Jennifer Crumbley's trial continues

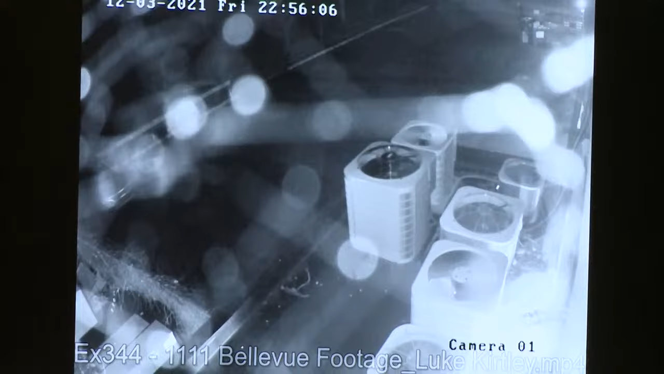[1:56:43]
I actually didn't know that we had a camera here. Okay. There's another camera, which in this there's that trash, like kind of receptacle back there in the top right corner. Okay. There's another camera there. All right, so what's up in the right corner, top of the page? What is that? That's like a dumpster. Okay.
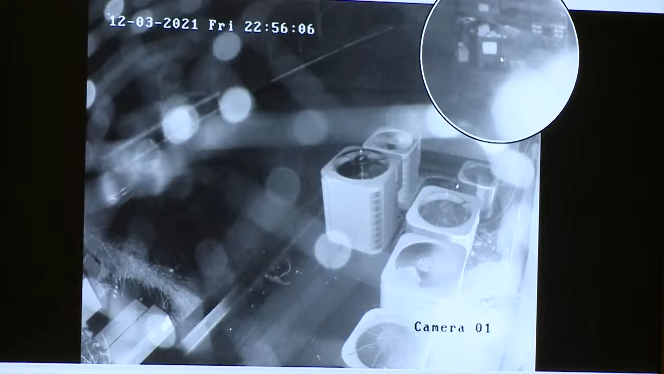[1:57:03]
So it's like a removable dumpster. And where in relation to this photo would the entrance or exit be? Right to the left of it.
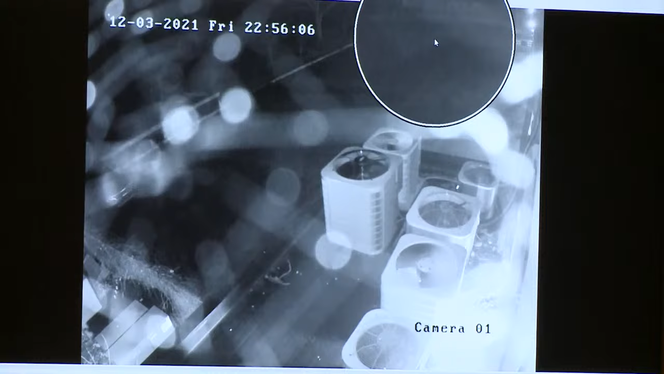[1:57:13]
So if you are looking generally, like, yeah, that is the gate that you pull into. Okay. So this is looking at the building. This is on the building. Okay. The camera itself looking away from the building. So that's where what we just pointed to is where you would enter the parking lot. Correct. Where the clicker. Yes. Okay. Uh huh. And then the actual door is to the right here. Yeah. Right over there. Okay.